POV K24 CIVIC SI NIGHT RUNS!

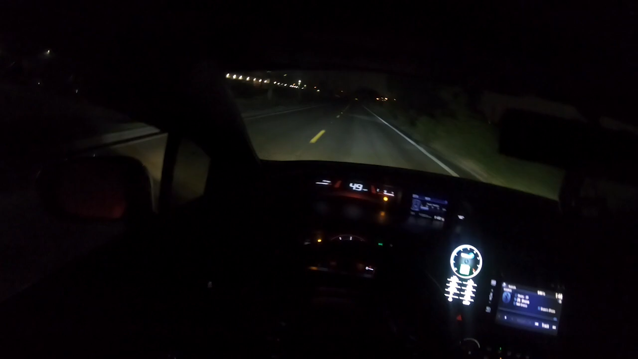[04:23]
this guy is wet outside so dusty is gonna be spinning also there's a cop down there and i don't see his lights anymore so i'm gonna get out of this get out of this road